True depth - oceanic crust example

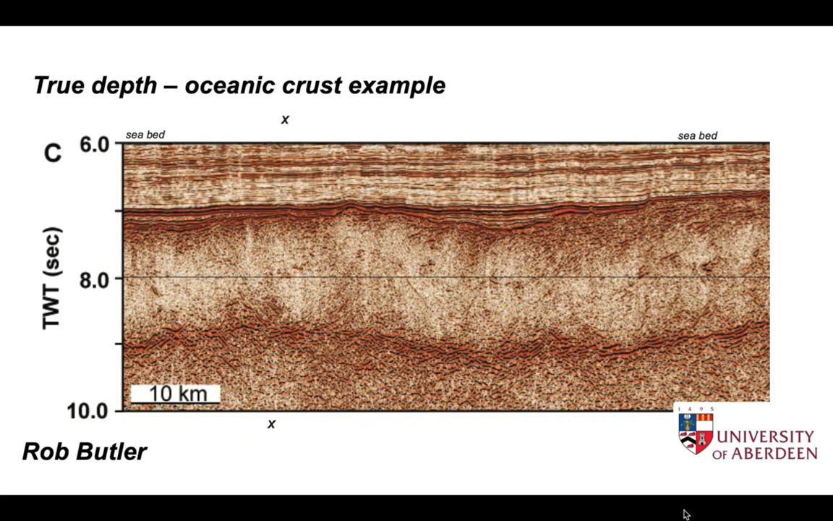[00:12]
Seismic images like this are displayed with a vertical scale that's not in depth but in two-way seismic travel time. In order to understand the geology here it's useful to convert this travel time scale to one in real depth and we can do this using this example here from the Northwest Indian Ocean. We can use typical seismic velocities to estimate first of all the water depth then the thickness of
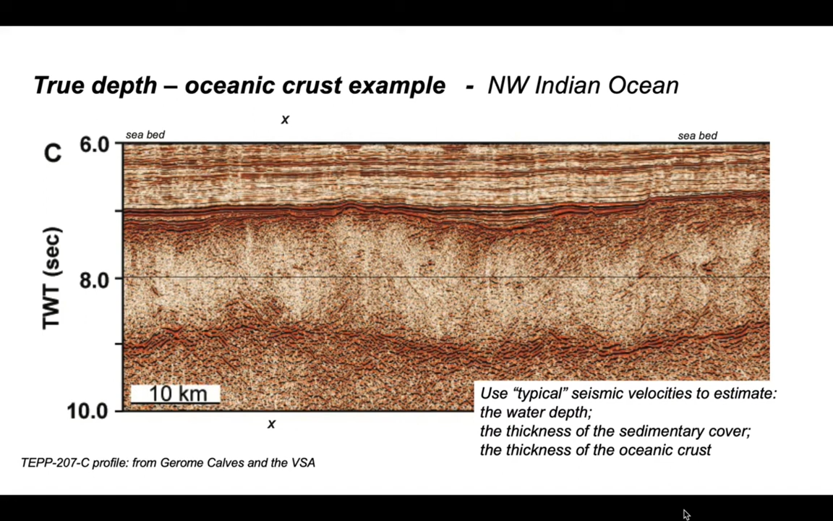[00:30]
the sedimentary cover and finally the thickness of the oceanic crust upon which that sedimentary cover was deposited. So let's start off with the seabed. Now in common with seismic surveys that are acquired across deep water this image has been cropped so that much of the water column is not displayed. In fact it's cropped just above the seabed which comes in at about six seconds two-way time.
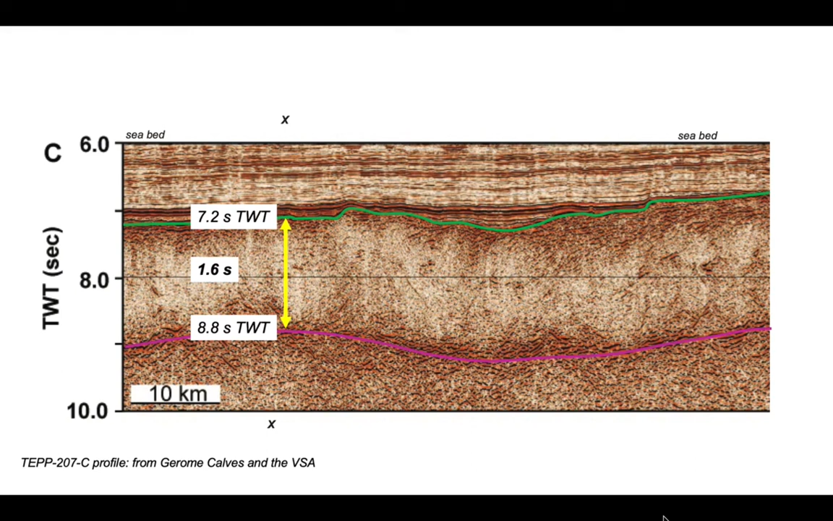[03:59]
Again we need to assign an interval velocity for the oceanic crust and a typical value is around 7 kilometers a second. So the seismic energy has traveled from the top of that oceanic crust to the moho and back to the top of the oceanic crust in 1.6 seconds with a velocity of 7 kilometers per second.
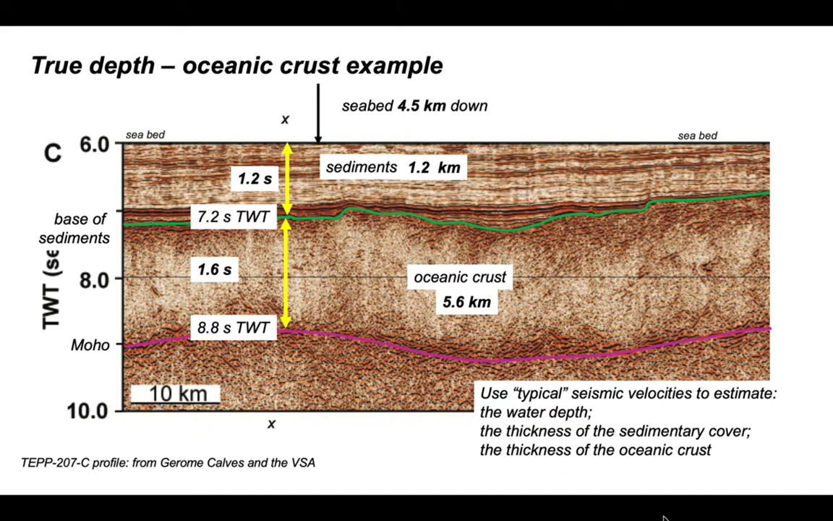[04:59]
A simple illustration of using seismic travel times and interval velocities to work out the thicknesses in meters or kilometers of particular units on seismic profiles.